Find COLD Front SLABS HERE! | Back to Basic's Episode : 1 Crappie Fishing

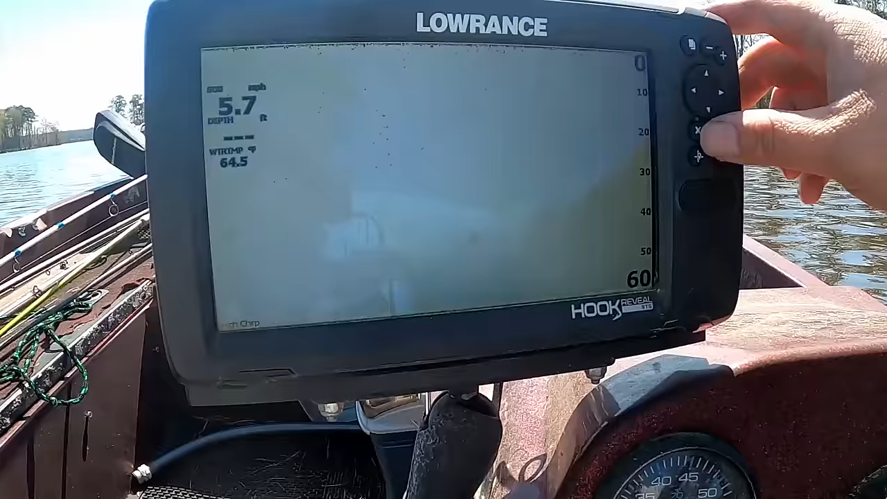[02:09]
On screen: speed 5.7 mph
Ain't nothing working. I mean, the transducer's not even in the water, so all we got is chart right here.